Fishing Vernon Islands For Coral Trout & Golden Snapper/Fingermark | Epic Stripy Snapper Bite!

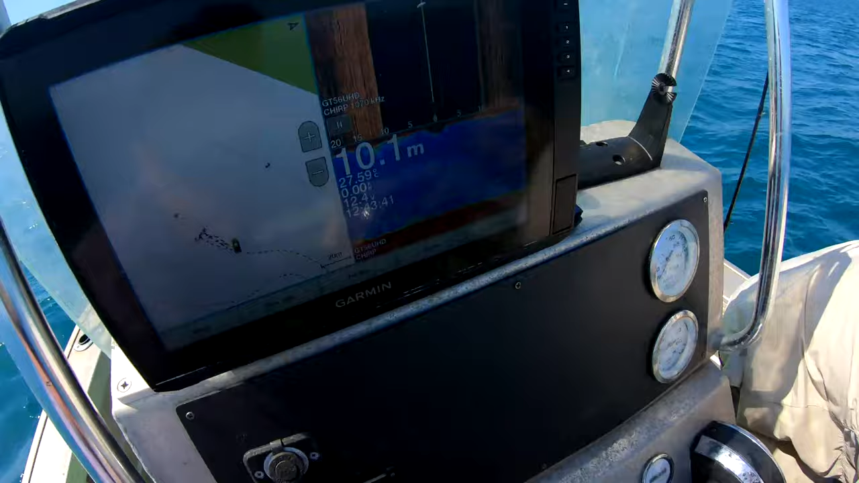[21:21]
On screen: depth 10.1 m
The sounder, whoop, I just dropped my trout. The sounder is just a Christmas tree. An absolute Christmas tree.